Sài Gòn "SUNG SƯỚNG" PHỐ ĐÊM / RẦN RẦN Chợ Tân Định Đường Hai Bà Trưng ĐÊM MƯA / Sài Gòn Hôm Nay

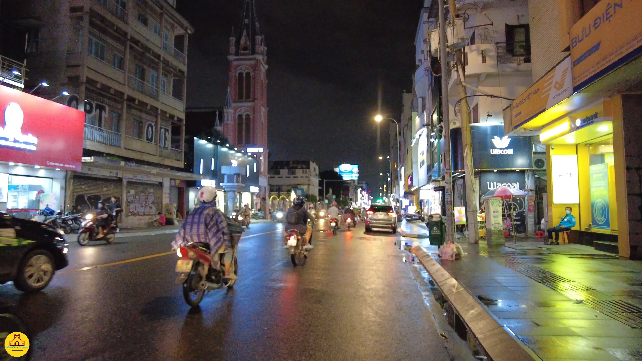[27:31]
Bưu điện đây anh chị, bên trái là nhà thờ Tân Định. Em chỉ nhắc lại một vài những cái điểm nhấn khu vực này thôi. Một con đường đẹp và trong một buổi tối trời mưa khá là lạnh thưa anh chị.
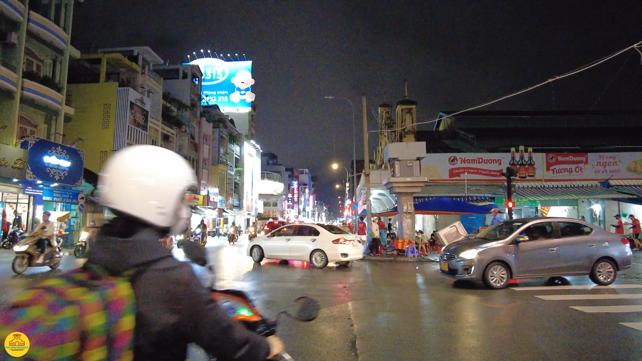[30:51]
Có vẻ rất là ngon, em chưa có ăn bao giờ nhưng mà thấy rất đông. Đây là những cái dãy phố bên đối diện chợ Tân Định.
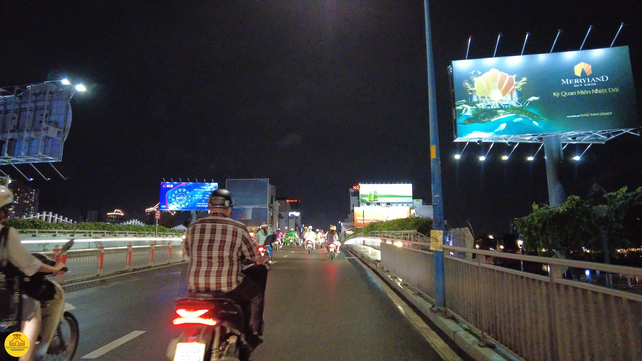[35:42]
Phía dưới là đường Hoàng Sa, Trường Sa. Đây là cầu Kiệu thưa anh chị,
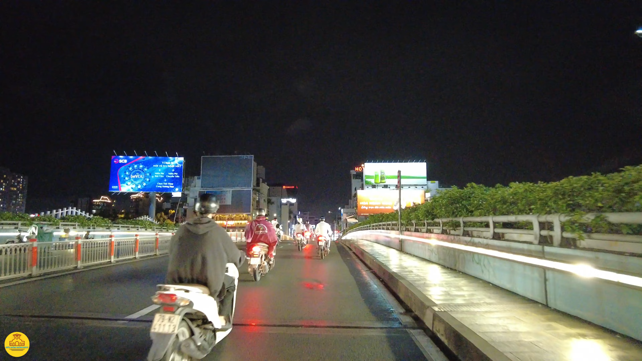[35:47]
xóm Kiệu Phú Nhuận năm xưa thì không còn, chỉ còn lại cái cầu Kiệu này thôi. Và con đường Võ Duy Nguy, Phan Đình Phùng ngày hôm nay đây, nó cũng là một cái con đường đẹp,
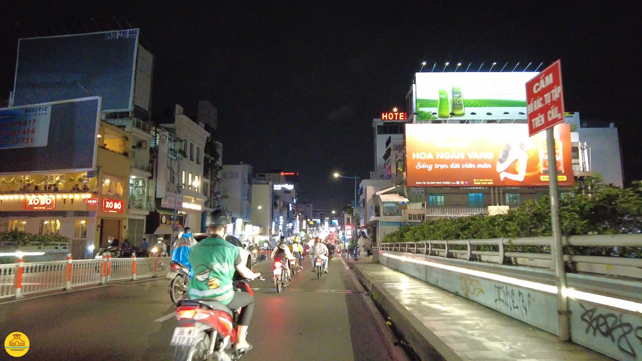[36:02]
đẹp lắm anh chị, thẳng tắp, đẹp và cũng đông đúc kẹt xe mỗi ngày.